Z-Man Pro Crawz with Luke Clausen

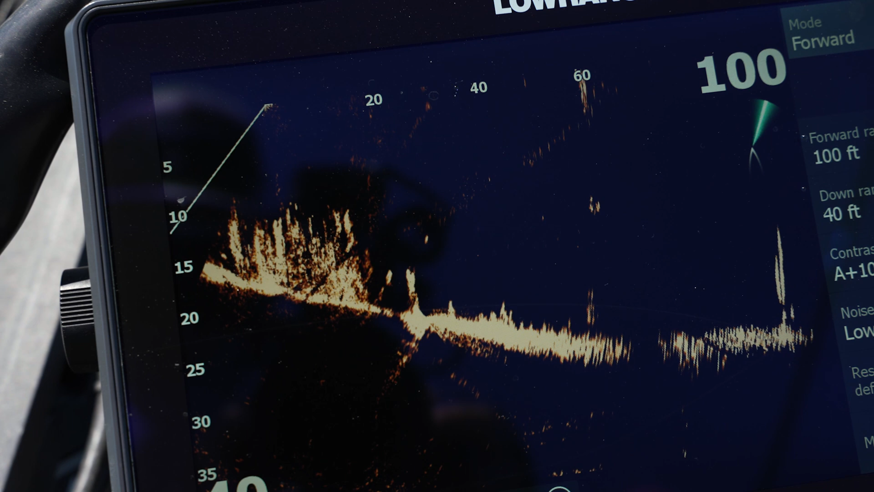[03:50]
I'm looking at it on my active target and seeing the edge of the grass out there and and throwing out and
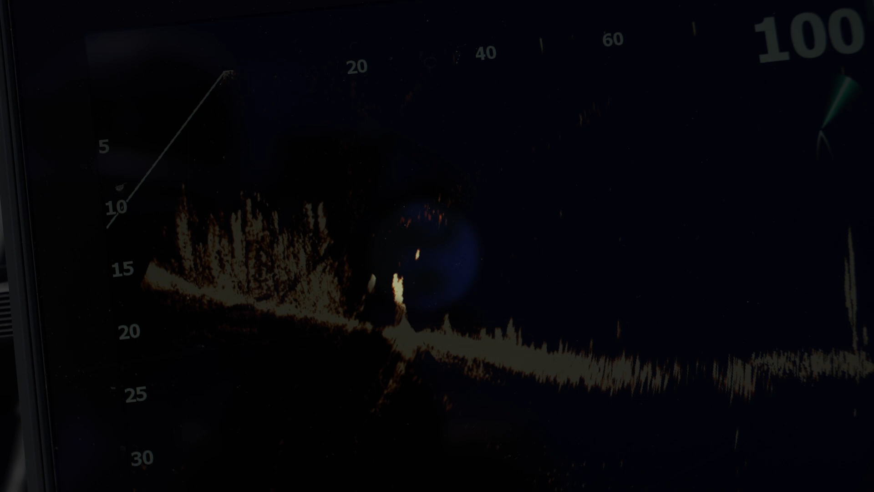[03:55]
hopping it through it And it's kind of like a needle in a haystack and some of this the grass